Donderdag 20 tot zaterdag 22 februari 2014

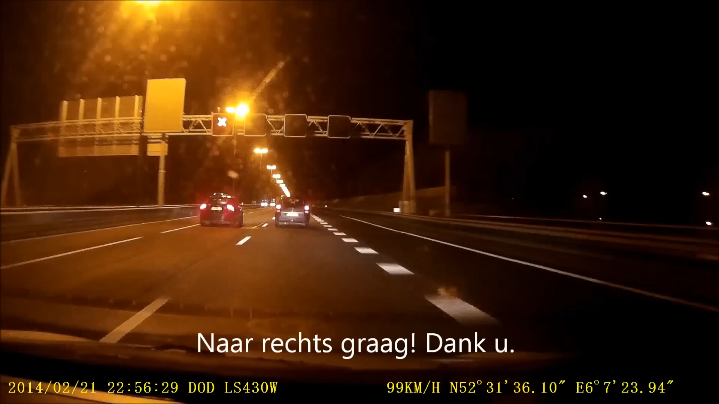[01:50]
Er komt een terug. Waar een racebaan was op zitten. Ik ben nou juist degene die voorzichtig moet. Nou, ga eens naar rechts, joh.